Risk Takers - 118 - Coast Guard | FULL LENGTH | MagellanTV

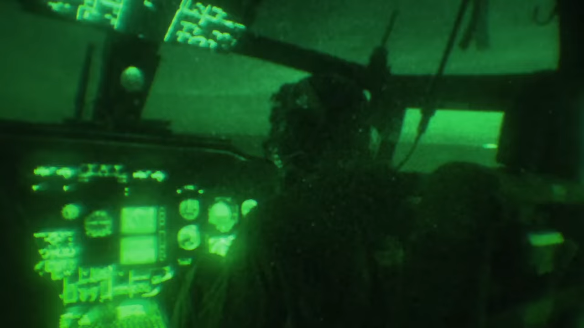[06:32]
As day turns to night, the pilots must now use their night vision equipment.
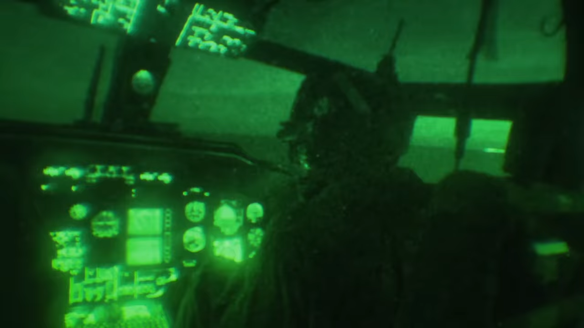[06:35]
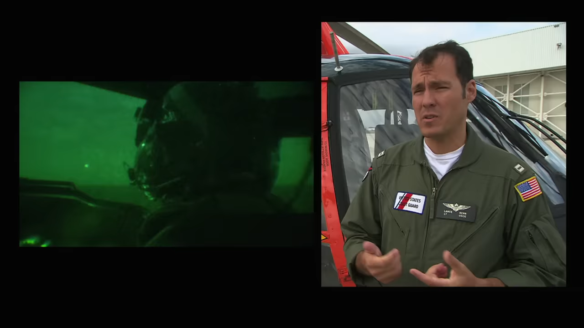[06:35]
We use night vision goggles, and the helicopter is really technologically advanced and helps us out tremendously with giving us the information to help fly through those kind of conditions.
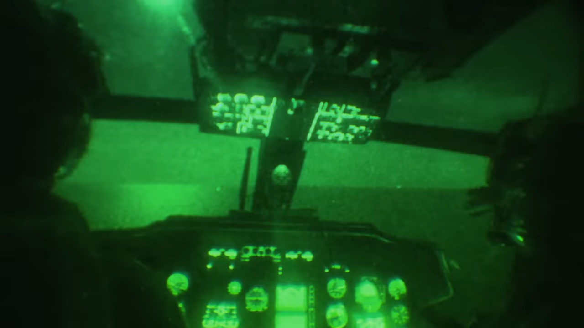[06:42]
Roger that. I got you looking good, 100 feet, 40 knots.
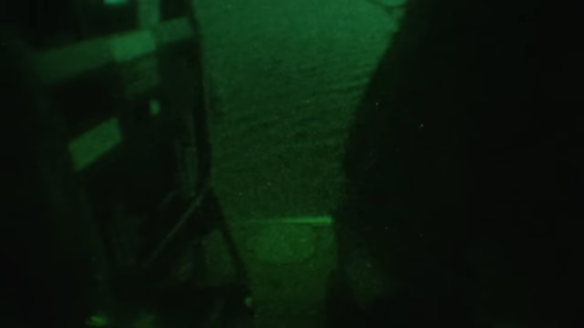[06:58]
Flying over an ocean that has turned black as the night around them, the pilots are having trouble spotting the missing jet skier.
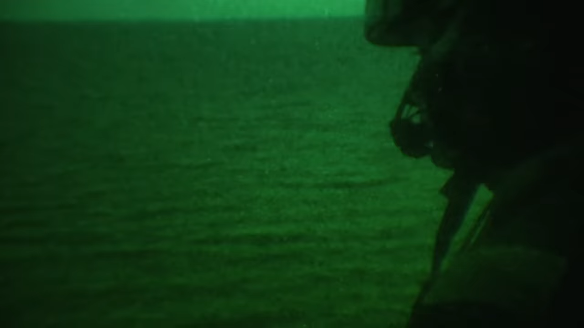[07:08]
Can you see him at all? I do. They cannot find the jet ski, which may have sunk, so they concentrate on trying to find the survivor.
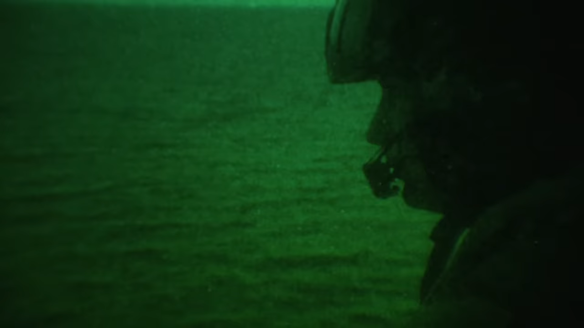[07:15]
Yeah, we got a little bit of a right crosser right now. Should be a factor right now. Roger that.
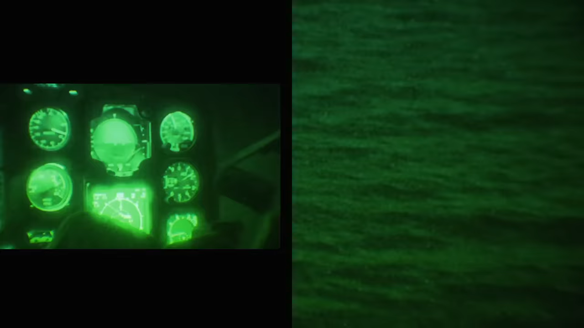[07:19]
There's 70 feet for you. Roger that.
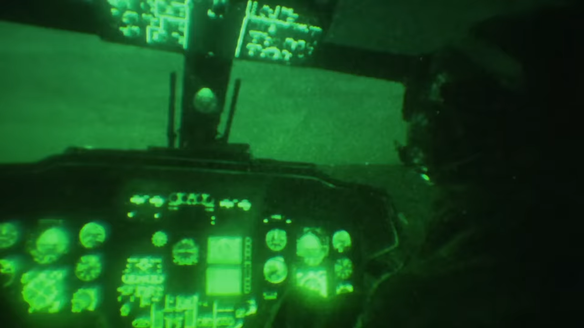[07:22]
All right, fellas, as we're coming up here, it looks like I believe I see a person in the water.
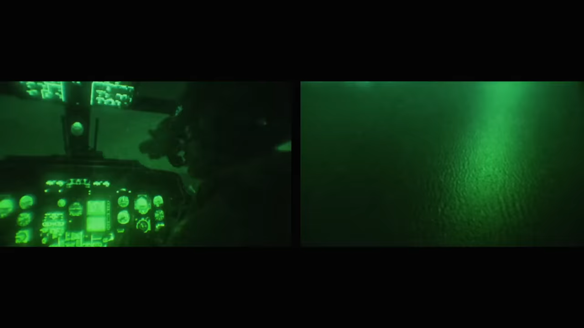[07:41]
He may already be fighting hypothermia and drowning as a result. I see him. Lance thinks he may have spotted the victim.
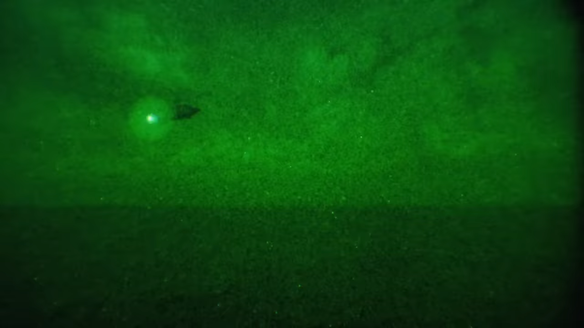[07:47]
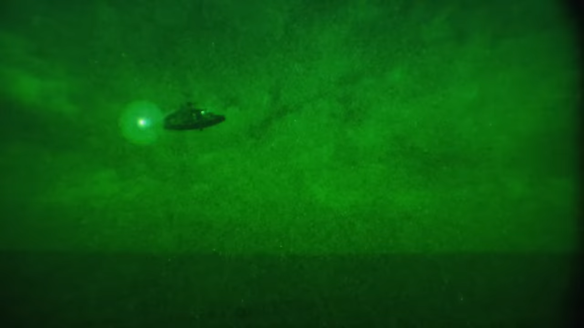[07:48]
They turn around to take a second look. Coming into the wind. Roger.
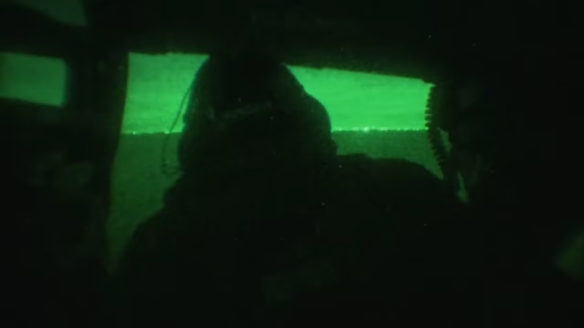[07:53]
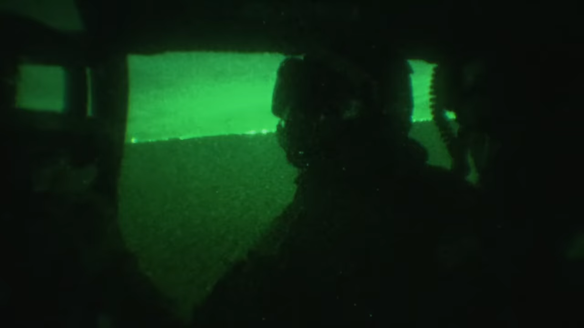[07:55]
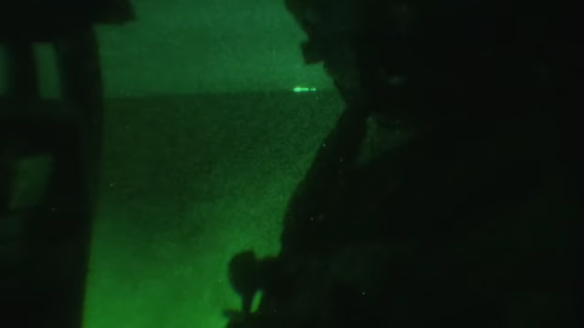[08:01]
Justin, the flight mechanic, thinks he spotted the swimmer just off of the helicopter's nose.
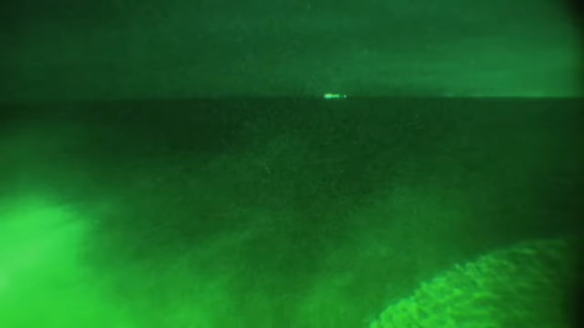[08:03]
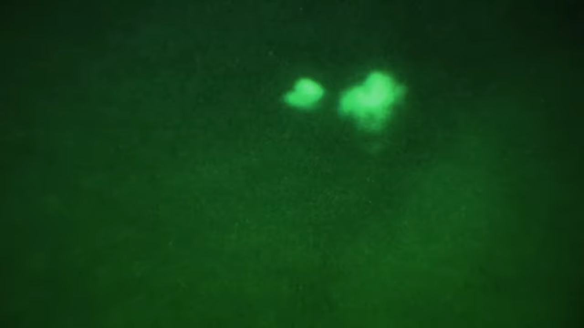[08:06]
The survivor is still afloat and conscious.
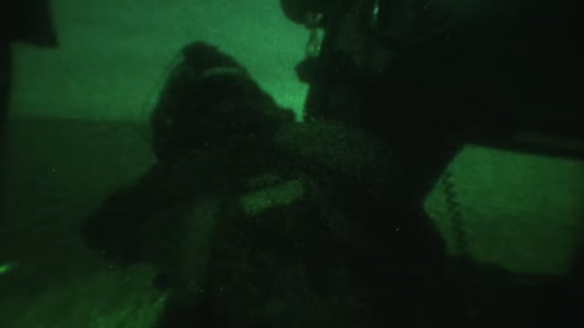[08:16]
while Justin prepares the hoist that will lower Eric into the dark ocean below.
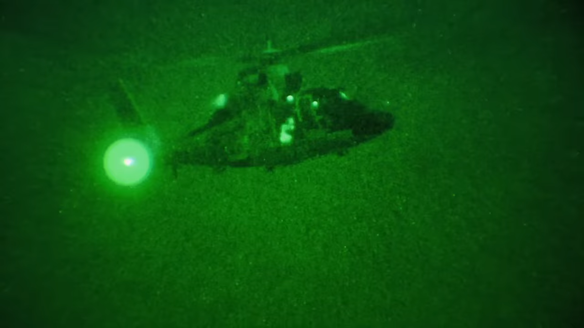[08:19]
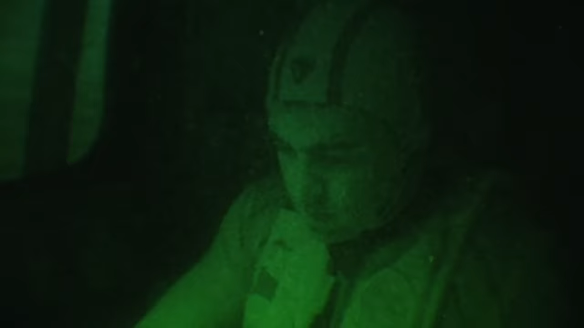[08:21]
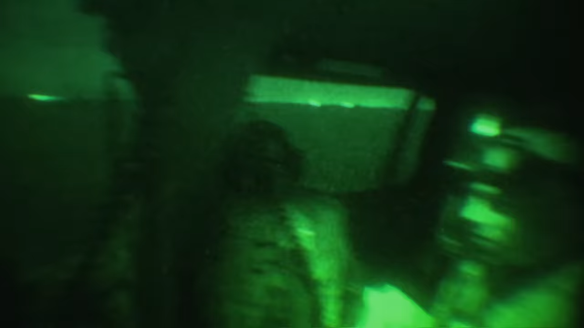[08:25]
With one final check, the cable is safely secured to his harness.